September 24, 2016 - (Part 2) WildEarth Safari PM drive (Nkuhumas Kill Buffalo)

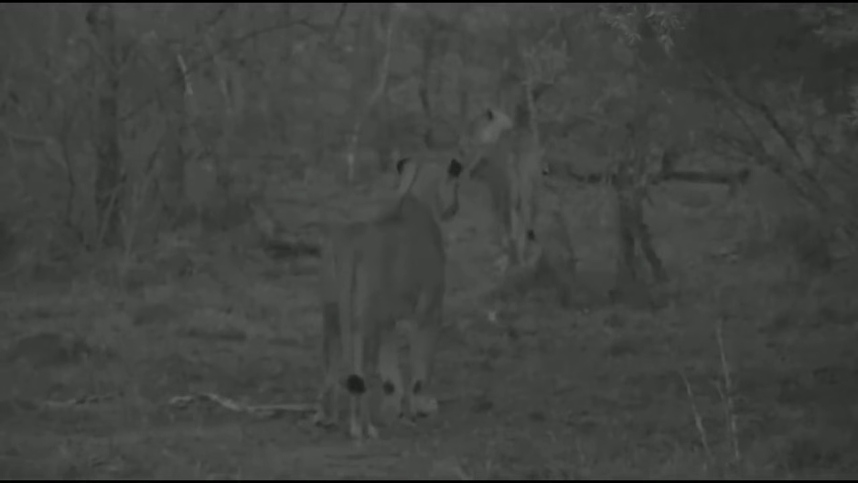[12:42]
So now we can see in the dark. They were spotted by those Impala. They're probably not going to hunt those Inyala and Impala now. But it looks like they're still going to keep moving. Oh no, maybe. There's still something there.
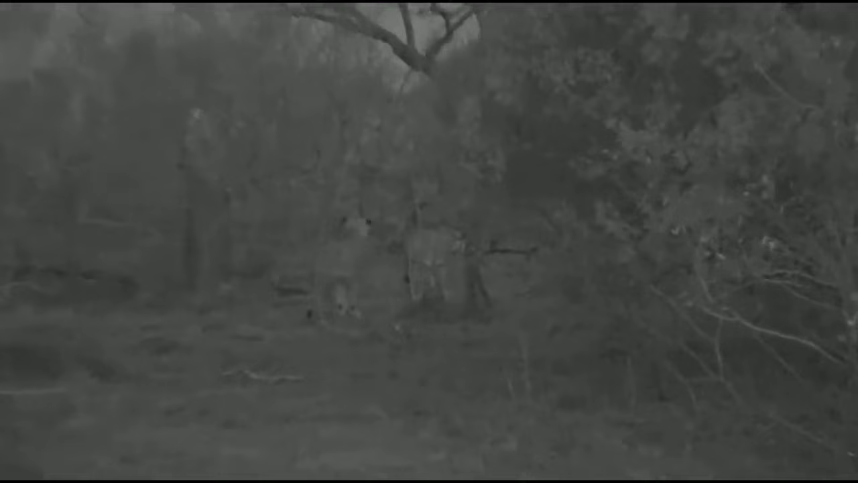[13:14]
You never know, there could be some buffalo bulls around.
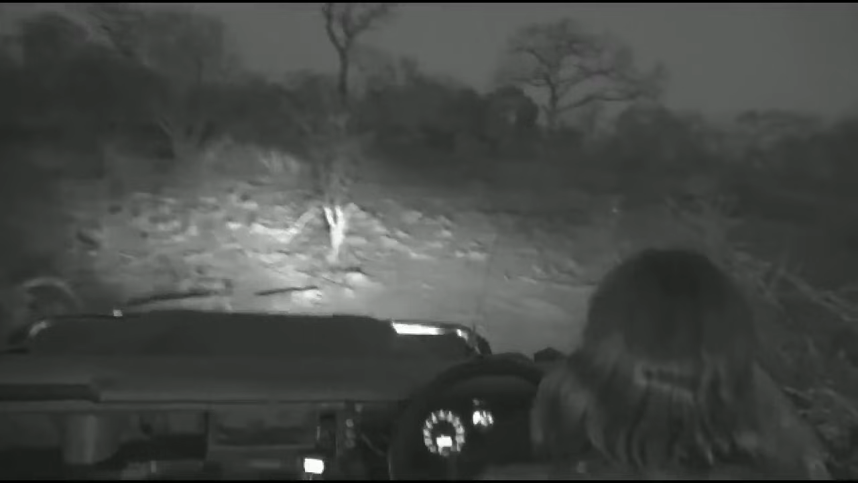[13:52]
So the lions are moving through the bush like that. And I'm just going to try and get up ahead. There's some more open areas coming up ahead there. And it's going to be easier for me to navigate off-road over there than closer to the little river system here.
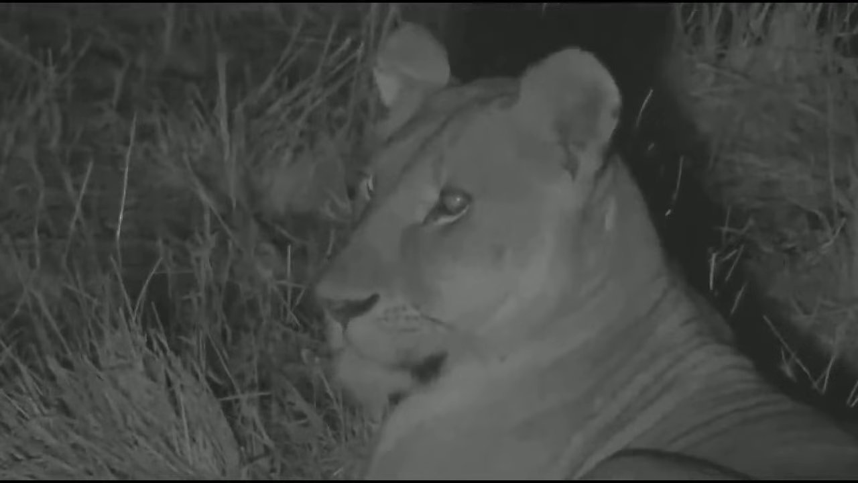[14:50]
She's listening to them calling, listen. There are other lions calling miles away. Both heads are up. It was was a very, very distant call, everyone. Sounded like one lion.
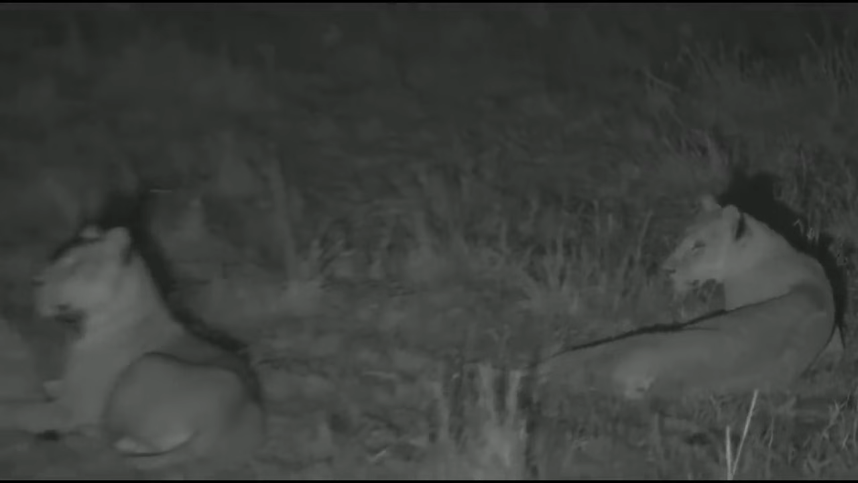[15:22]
Sleepy lion. Ooh. Which way is the wind blowing, Graham? It's blowing from the left side over our head. So they've turned their faces to the wind there. Maybe there's something out there. We're searching with the thermal camera. We're looking up towards the zebras.
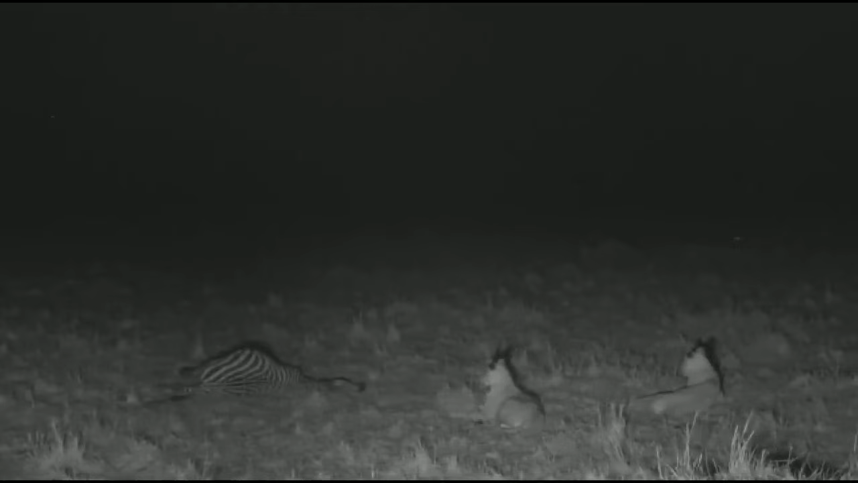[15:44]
Not the one sitting. The original zebras from like an hour ago. I see. As opposed to the one lying next to them, trying to hide. We're looking over the top of the dead zebra in the direction of the living zebras. They're looking over the top of the dead zebra in the direction of the dead zebra, of the living zebras. Let's have a look at the thermal camera if we can.
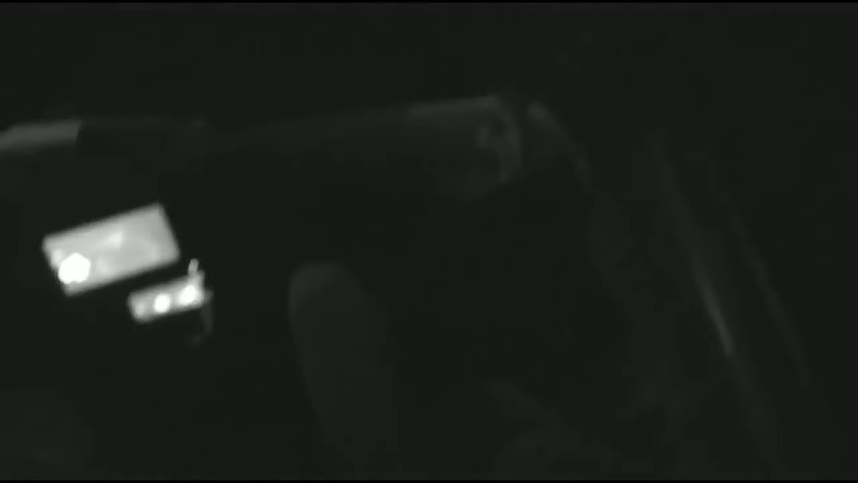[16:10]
Now, just if you are a new viewer, hello, that's me sitting there. Those are the lions.
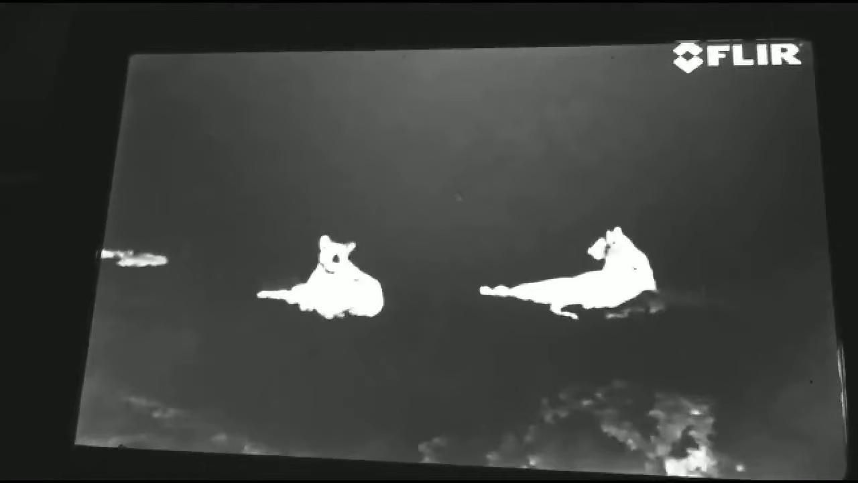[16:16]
This is a thermal camera that picks up a heat signature from animals that have heat, and that have heat.
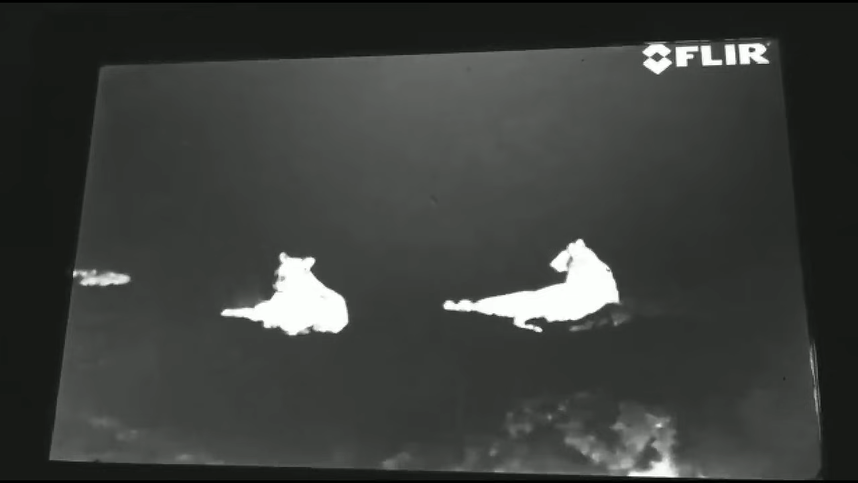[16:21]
And strangely, that zebra still has heat, and yet it is very dead, unless it is masquerading.
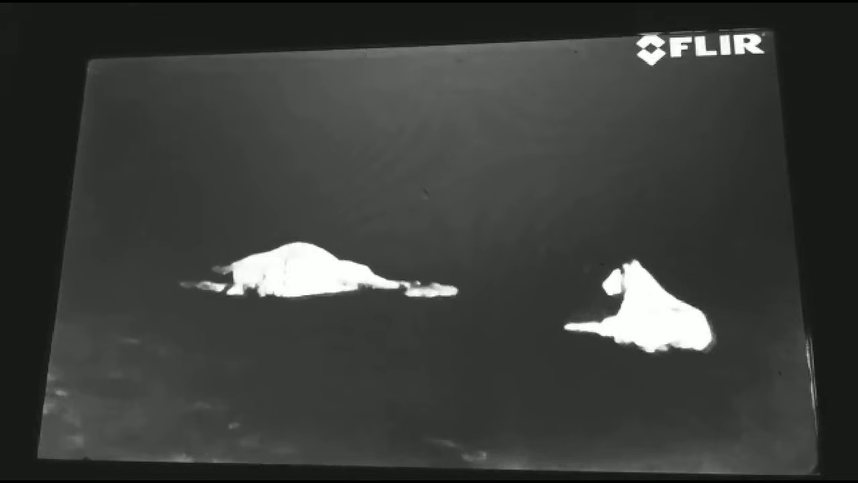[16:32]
Perhaps it is masquerading as a dead zebra. It is pretending to be not alive anymore. I'm obviously being completely facetious. It is very dead, but it shows you that it's not that, the carcass is not that old.
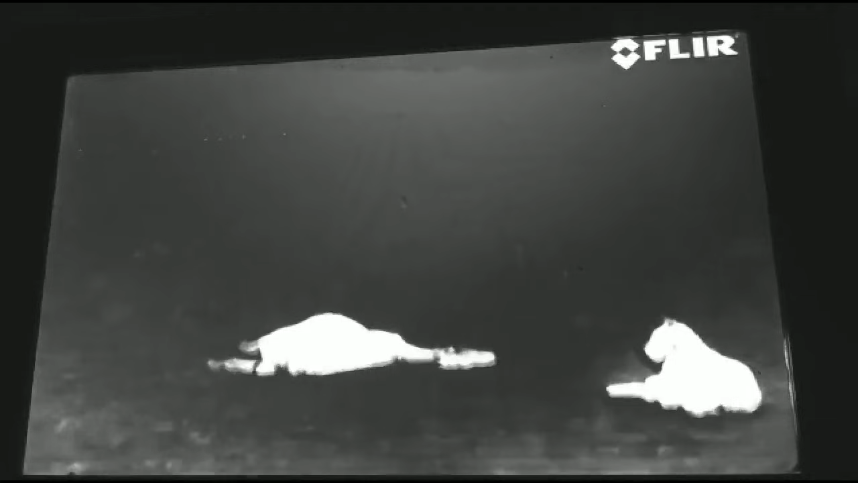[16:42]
Then, those twinkling lights in the top left-hand side of your screen,
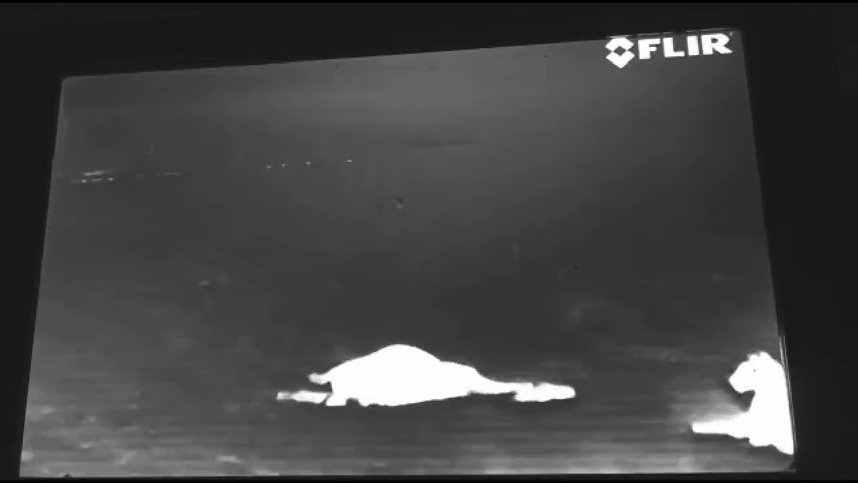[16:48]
them is the other zebra, we think,
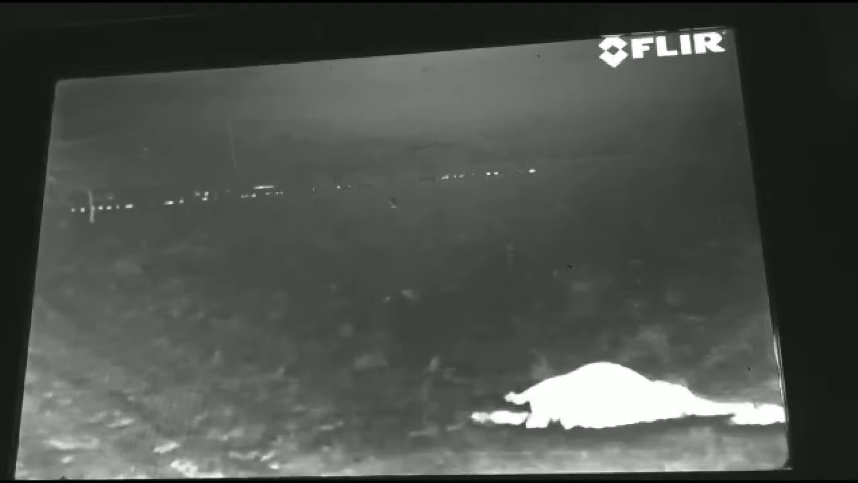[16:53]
and quite possibly mixed in with a herd of wildebeest. And that's what those lionesses are looking towards.
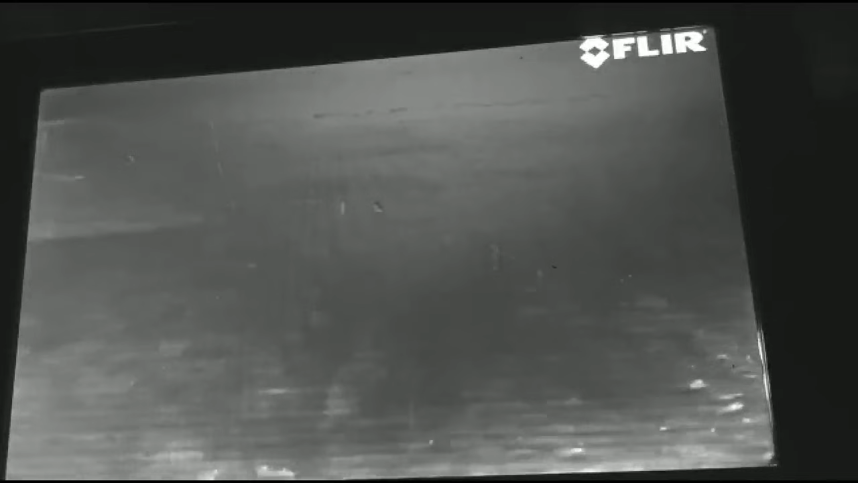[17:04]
Now, if you're wondering why it's a little bit jerky, it's because it's a handheld device being held at the bottom, at least at the back of the vehicle. What are those, Graham? Beefies.
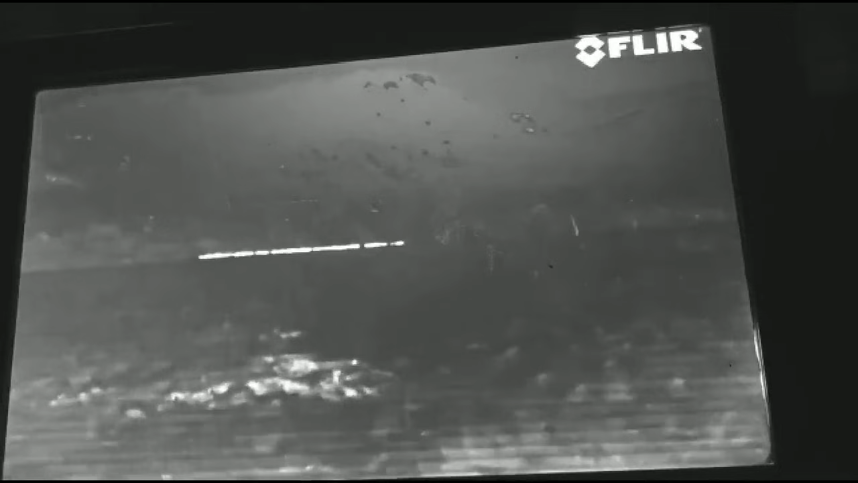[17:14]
It could be buffalo, everybody. I think that's the wildebeest. Difficult to tell when you've got one pixel to find what animal you're looking at.
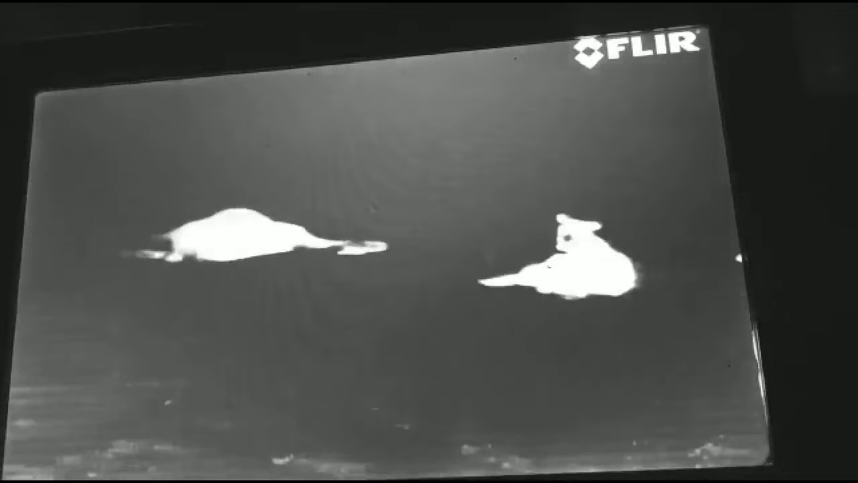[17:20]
But these lions are now looking interested. Now, we've come here to the Mara Triangle, of course.
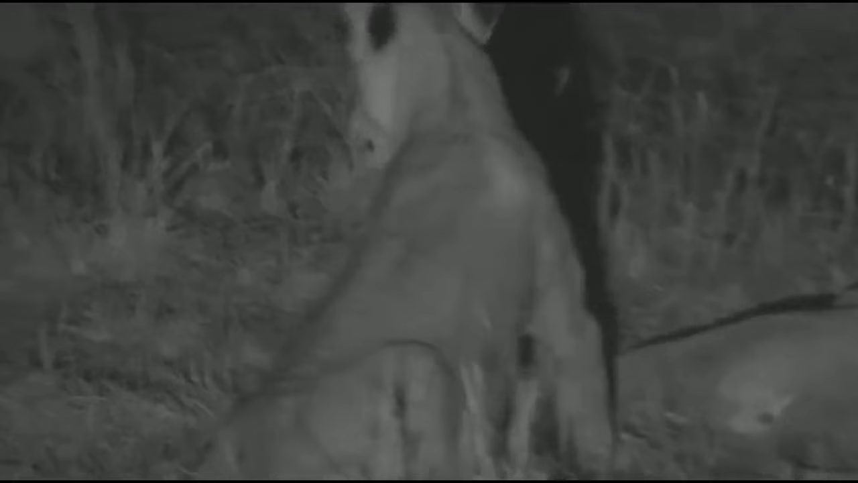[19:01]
We don't know. But you can see they're not full. They're in very good shape, but they're not packed full of meat at the moment. A little bit of a stretch there. That's it. Interesting thought from Bree Bree May, who says, is it possible the lions might be sitting next to the zebra as a way of camouflaging their own scent before they go on their next hunt?
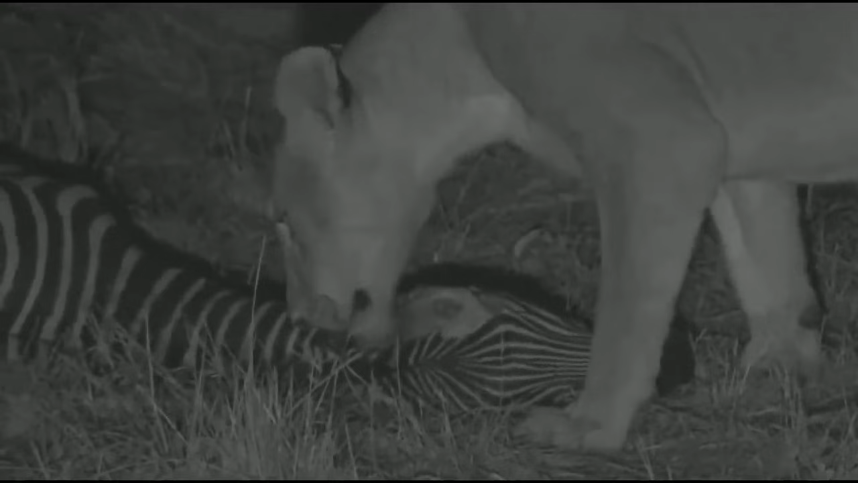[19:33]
No, I don't think they've thought that far ahead. I think that they are lying here because they're thinking about eating it. But I also think that there's a very big herd of zebra with lots of little zebra in it. Not very big herd of wildebeest with lots of little wildebeest in it, not too far from here, and we thought they may go and hunt them. They certainly watched them as the sun began to set, but this lioness looks like she's settling in for a bit of a feed now, and I think that's the older lioness.